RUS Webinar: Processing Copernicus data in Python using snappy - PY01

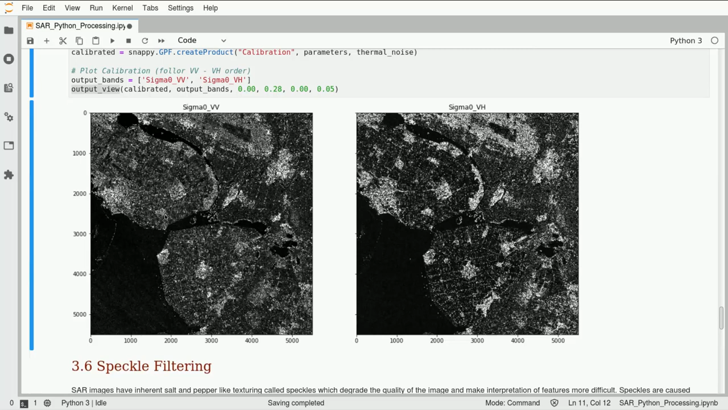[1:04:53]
and something that you have to deal with when working with SAR imageries there are different techniques that you can that you can use and I want here to introduce you to speckle filtering so SAR images have an inherent salt and pepper like texturing that is called